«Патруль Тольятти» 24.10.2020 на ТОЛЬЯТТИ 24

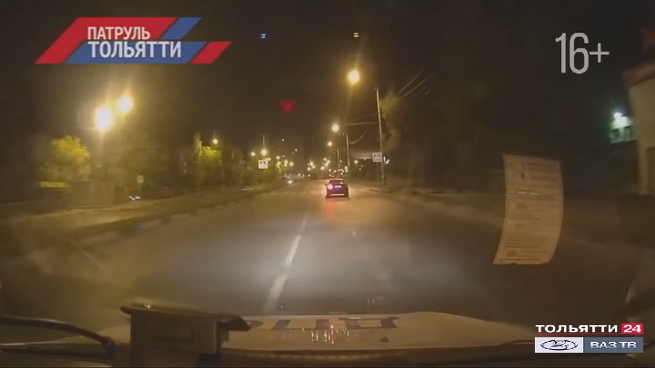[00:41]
В Комсомольском районе вновь был пойман злостный нарушитель, который сел за руль авто под шофе. На улице Громовой парень на БМВ попытался скрыться от полицейских, проигнорировав законное требование об остановке. Началась погоня. Уходя от полицейских, нарушитель не справился с управлением, врезался в бордюрный камень с последующим наездом на препятствия. В итоге водитель был задержан сотрудниками ДПС.